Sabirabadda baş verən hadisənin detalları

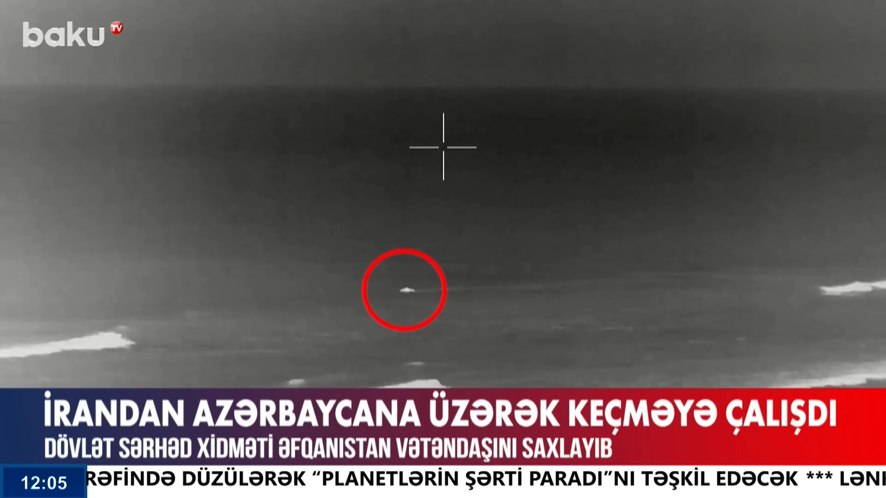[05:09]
İran İslam Respublikasından Azərbaycan istiqamətinə dövlət sərhədini pozaraq
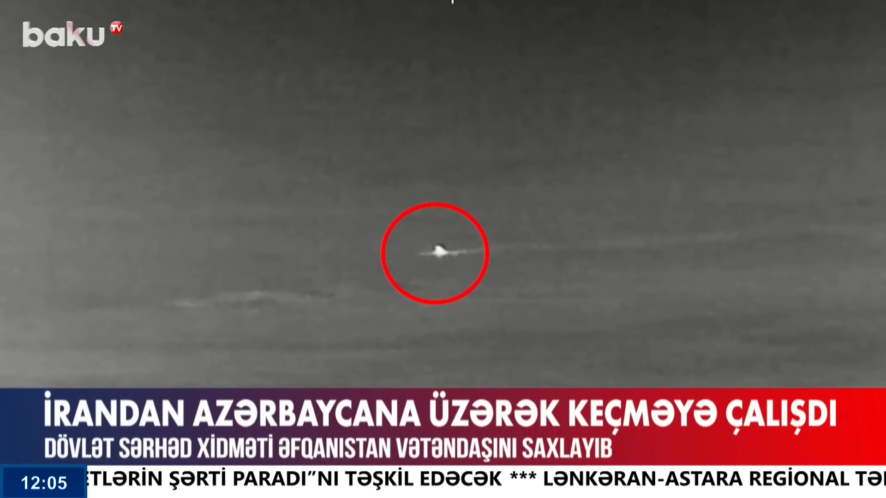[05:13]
Asara rayınının sahil xəttinə doğru üzməsi müşahidə olunub.